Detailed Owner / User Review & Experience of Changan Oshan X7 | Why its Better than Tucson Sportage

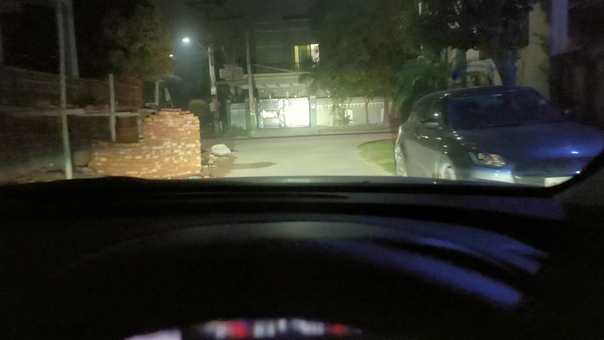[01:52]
विजन अच्छा है, लेकिन जब आप हाई बीम पर करते हैं तो दूर से अगर आप हाई बीम किसी को मार रहे हो तो उसका जो वो छपक्का होता है ना, वो जोर का नहीं लगता, ठीक है।